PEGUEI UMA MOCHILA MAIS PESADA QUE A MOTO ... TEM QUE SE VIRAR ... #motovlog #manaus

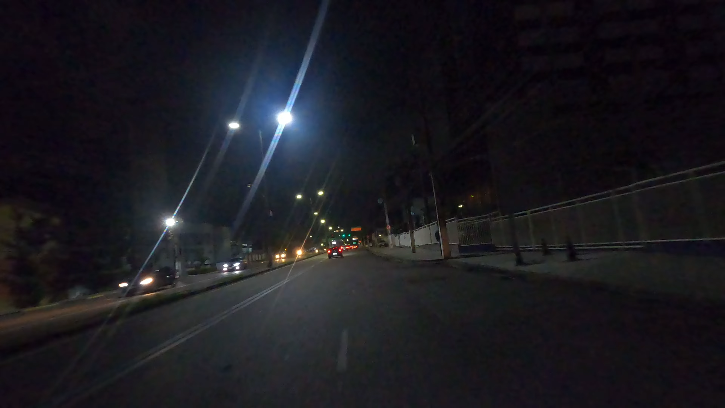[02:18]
Aí começou a bombar a dinâmicazinha. Aí eu liguei só a Uber Flash pra fazer conteúdo pra vocês, e porque eu curto fazer mais Uber Flash do que corrida normal, né? Então nós vamos ver o que que vai dar nessa corridinha aqui noturna. Geralmente eu não faço entrega durante a noite, rapaziada, porque, sei lá, na minha cabeça eu acho perigoso e também mais ruim, porque ficar de bobeira na rua, tipo,
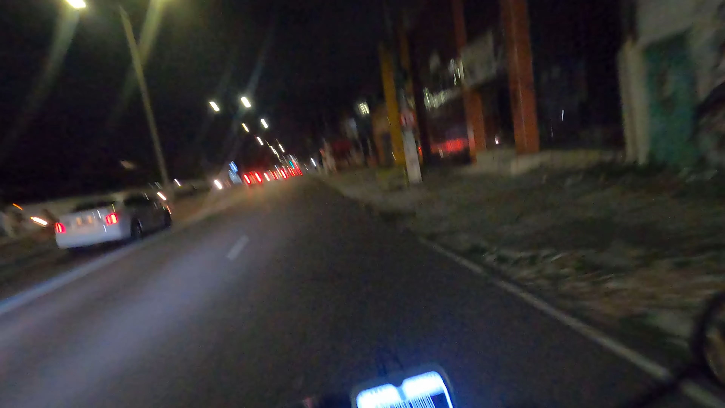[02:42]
quando tu não acha um endereço ou algo do tipo, fica ruimzinho, né? Ó, eu vou entrar aqui nesse bairrozinho aqui, ó. Se liga aqui nessa... nessa entrada aqui, ó, ó. Vai segurando, filho, ó. Tamo entrando aqui.
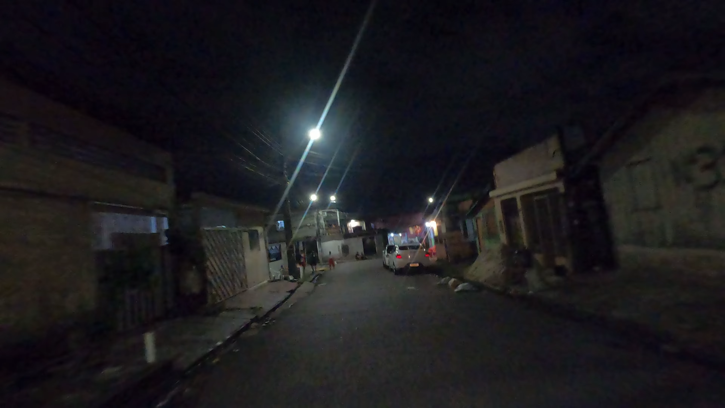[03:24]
Bora ver o que que vai dar aqui, meu parceiros. Mano, meu freio, o borra... eu não sei como é que o borracheiro montou, se ele montou alguma coisa errada. Toda vez que eu tô acionando o freio traseiro, ó, ó o barulho.
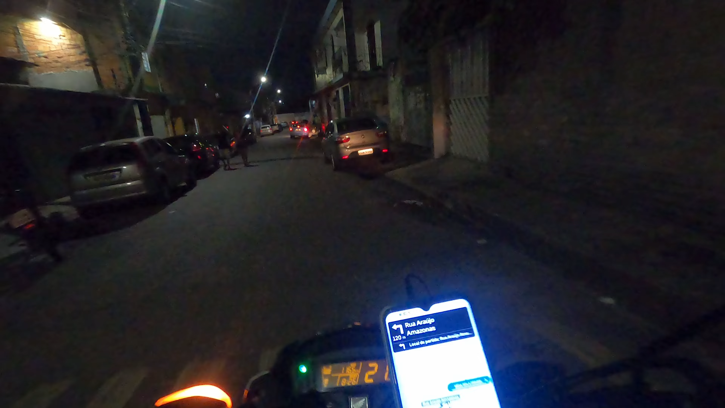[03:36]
Ó, tá fazendo um barulho, não sei se vocês estão conseguindo ouvir aí.
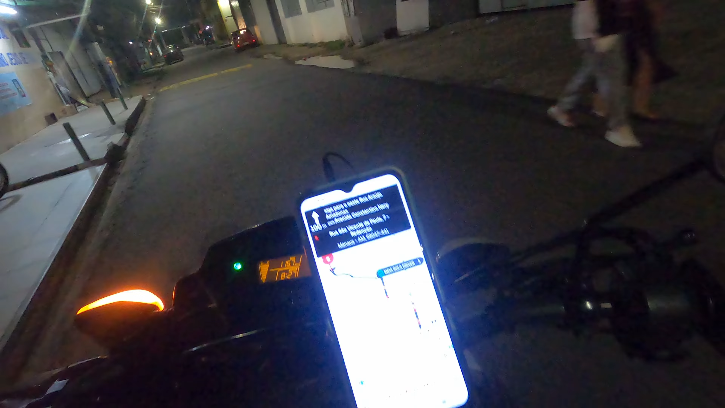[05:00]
Ai, ai, ai, hein, minha rapaziadinha. Uma mochila, mano, essa hora, cara. Ela chegou de viagem agora, papapá, mano.
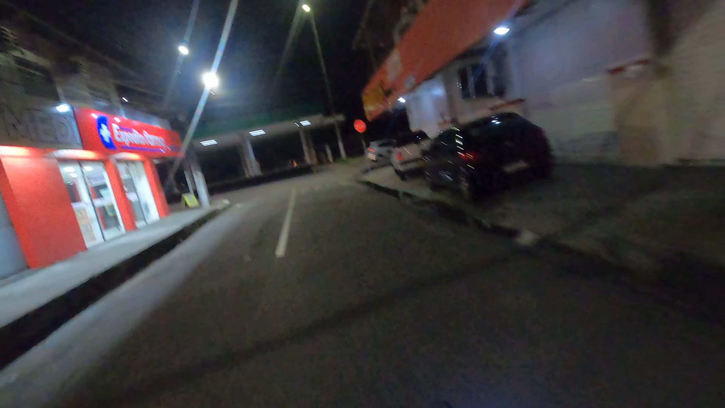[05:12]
É por isso que eu não curto muito fazer viagemzinha de Uber Flash de noite. Mano, a bolsa tá mó pesada, mano. Mó pesada, parece que tem pedra aqui dentro, velho. Caraca, meu. Mano, a bolsa tá com uns 30 quilos, mano.
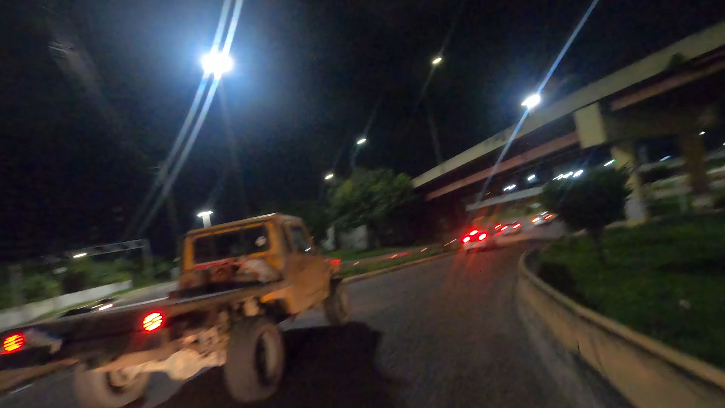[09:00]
Só um barro, fi. Tá vontade de pegar uma trilha, fi. Simbora, minha tropinha. Vamos entrar aqui no bairro agora de Alvorada.
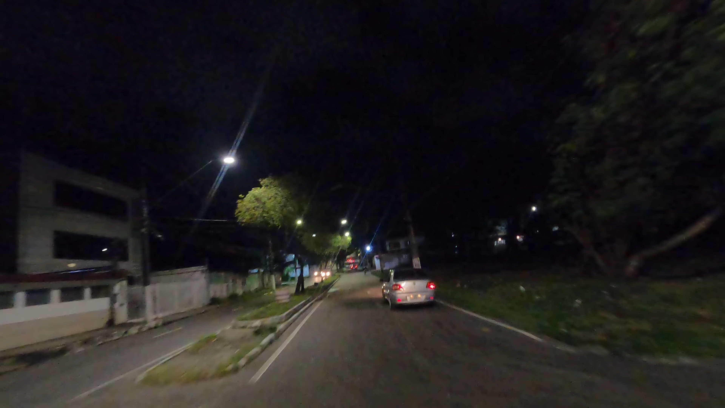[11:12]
Tô aqui, hein, Siena? Pelo amor de Deus. Ai, tá bagaceira. Tá bagaceira, quebra-mola da bexiga, mano. Tá novo aí, hein? Não tinha nada aí não, hein? Caraca, mano. Chega o bichinho, ainda tá escuro lá ainda. Vocês viram? Já vi em cima, mano. Nossa. Deu ruim aqui pra mim? Mano, eu vou passar logo.
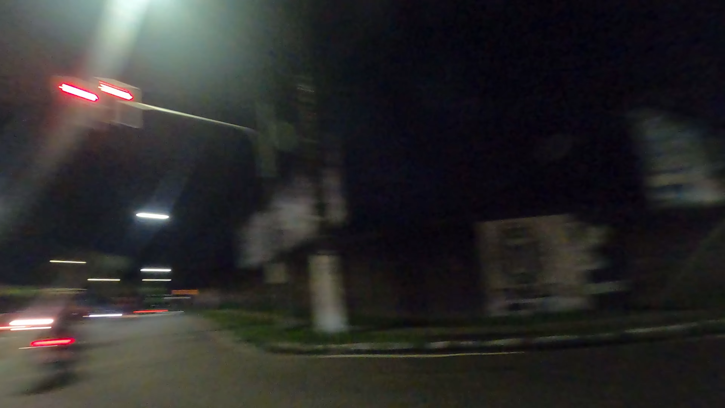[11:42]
Porque não tem ninguém aqui na minha direitinha, tá ligado? O sinal abriu pro pessoal da direita aqui. Eu não vou ficar de bobeira aí não, tá ligado, hein? Quem tá ligado, tá ligado. Eu não vou ficar de bobeira aí não. A hora já não permite, tá?
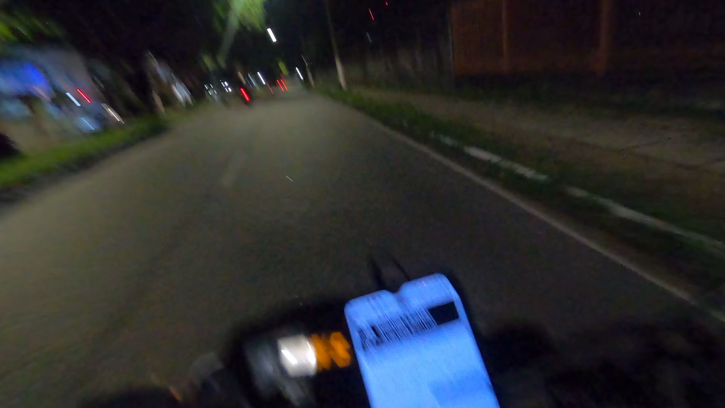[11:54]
Vambora, tamo chegando, hein? 3 km, mano. Caraca, meu irmão. Tá parecendo uma eternidade com essa mochila pesada aqui na costa, na moral mesmo.